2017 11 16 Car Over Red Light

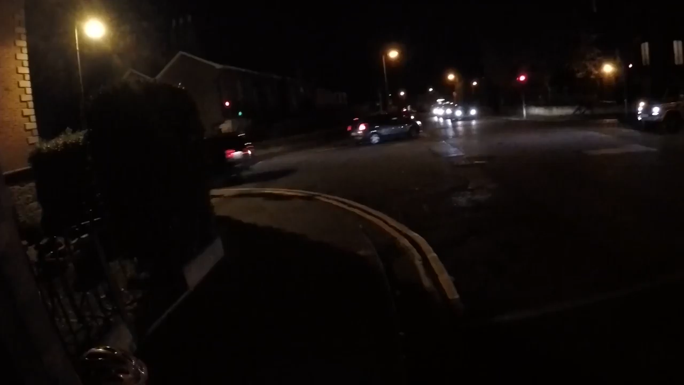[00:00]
Est-ce que tu peux nous dire ce que c'est le problème ? Ou là il y avait un truc bien, est-ce que tu peux nous dire ce que c'est bien le truc bien ? Alors il ne faut pas s'habiter. Ah bah comme tu as une voiture qui est passée au rouge, et bah hop, je la fais bel et je le fais ding dong.